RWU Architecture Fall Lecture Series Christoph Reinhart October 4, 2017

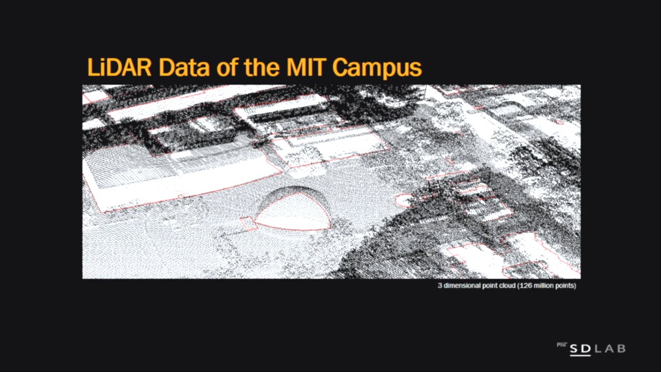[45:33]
some of you this is these are data sets that if you're in urban planning are very common you get them for free for many parts of the world so as you see here lidar data is basically a point clouds that can automatically from an airplane be generated out of which you can create a model of a city and nowadays lidar data is such high resolution that you see this looks pitiful compared to the level of details that